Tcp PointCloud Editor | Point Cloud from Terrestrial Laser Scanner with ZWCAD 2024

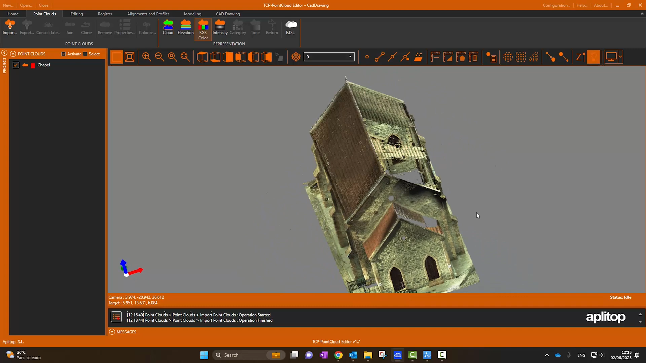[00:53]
Now, we are going to draw on the cloud of points.
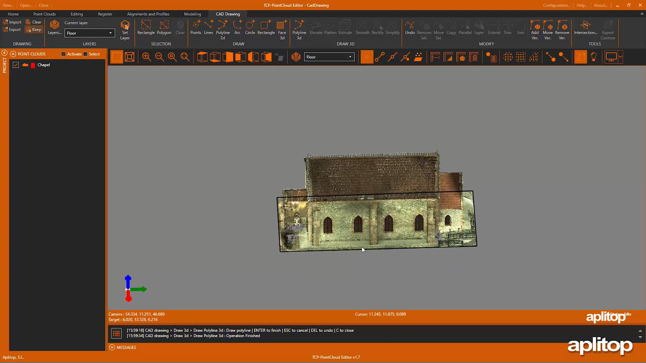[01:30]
We add a new layer to draw the windows.
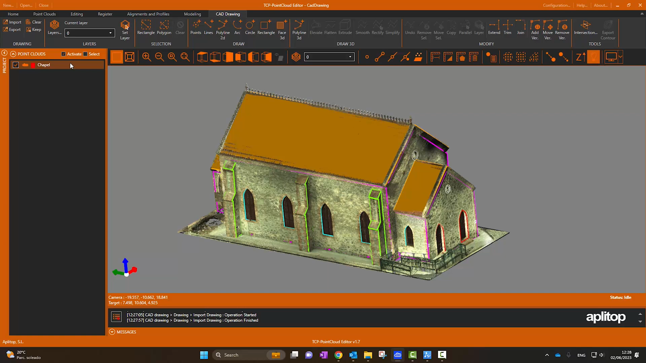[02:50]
drawing is finished, and we can see the final result. Next, we are going to export the point cloud and the drawing to continue the work in ZWCAD. We export the point cloud to RCS format.